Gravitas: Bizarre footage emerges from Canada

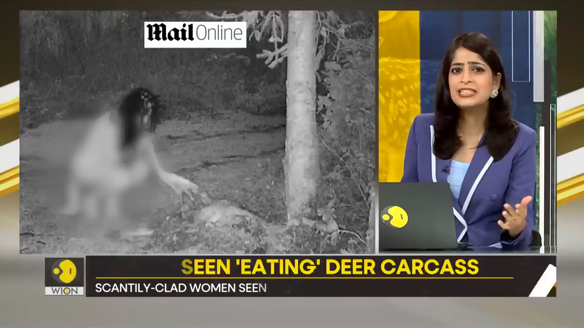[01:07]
But the very fact that they were touching the decaying carcass and they were that
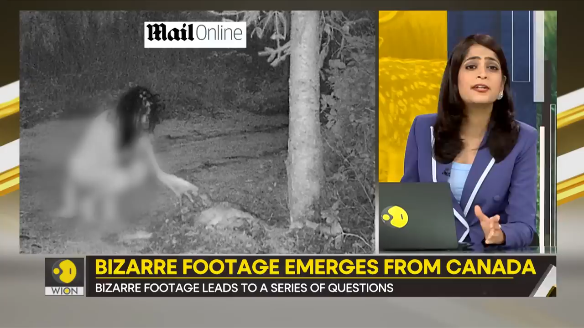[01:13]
close to the carcass is absolutely bizarre in itself.